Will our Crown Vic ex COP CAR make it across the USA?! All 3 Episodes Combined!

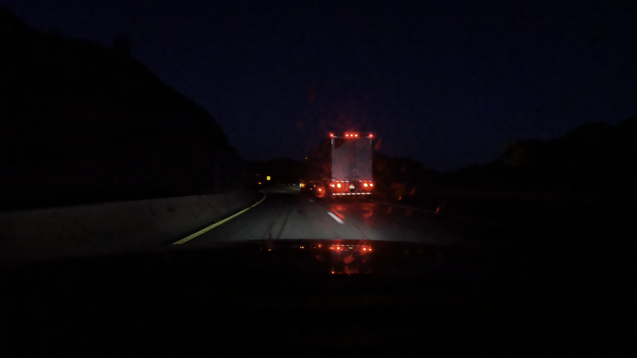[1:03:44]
I just walloped something big. I don't know what the hell it was.
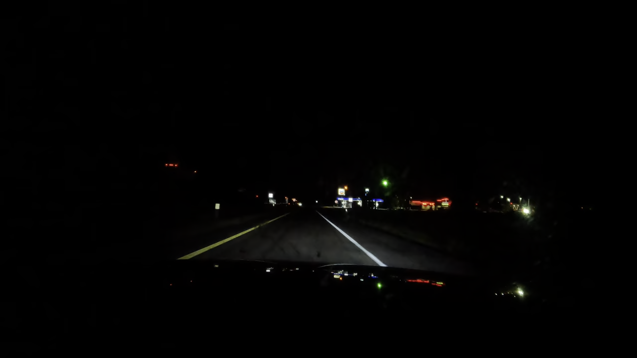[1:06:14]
What are you doing, big fella?
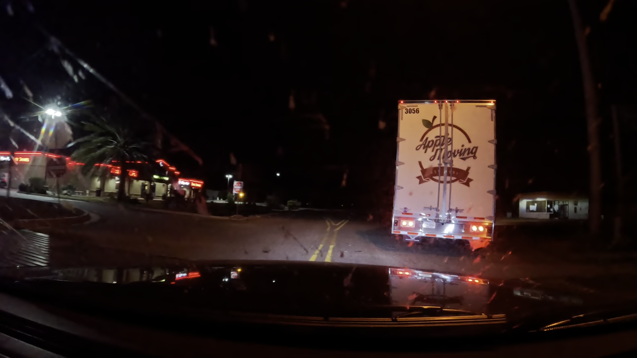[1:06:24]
I need to get to the gas station.
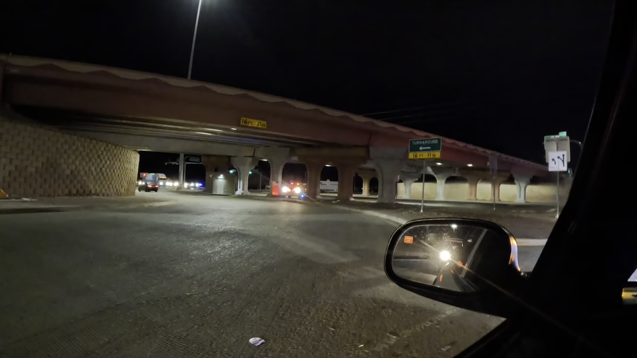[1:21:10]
I guess, some kind of crazy construction or something. We passed into Texas some time back, but I missed it, to be honest with you.
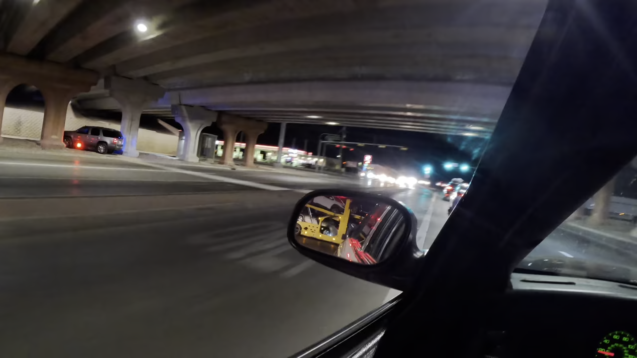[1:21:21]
And now, I don't know if there's construction or what. In about 1 mile, turn left onto Nuevo Hucotex Boulevard.
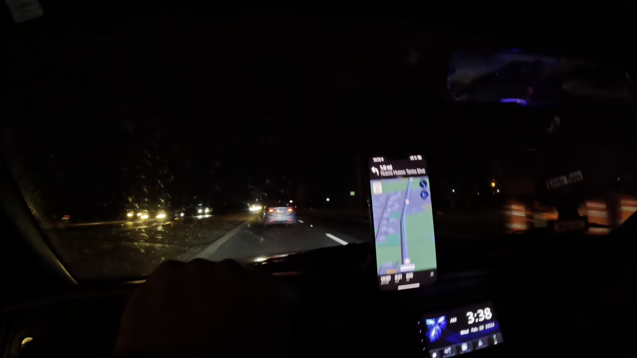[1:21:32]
But we're being routed all over the dang place. We're at the Border Patrol checkpoint.